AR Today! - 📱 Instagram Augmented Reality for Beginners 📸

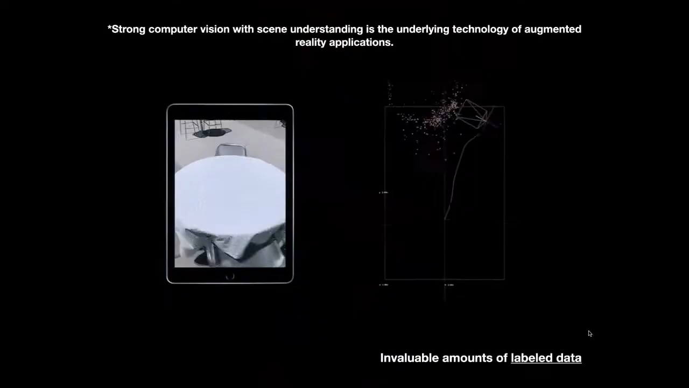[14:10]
i always like to cover this slide because it really breaks down how this all works i think a lot of people see ar it's like this magical technology but basically there's a strong computer vision so there's ai artificial intelligence and it's watching every single frame 60 frames per second and it's analyzing each one and actually figuring out hey you know where are these points of interest where where are the chairs where are the tables
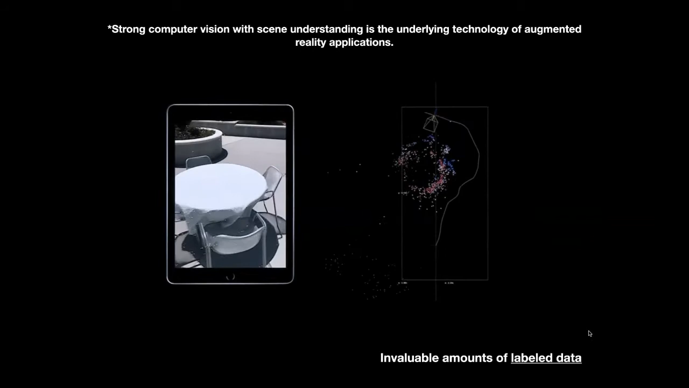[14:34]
where's the floor um and it's just really good at doing that one thing and as it goes around labeling that data that's what we add on to we say okay now that we know where the face is let's put some goofy goggles on that face and that that's all that's happening here it's you know it really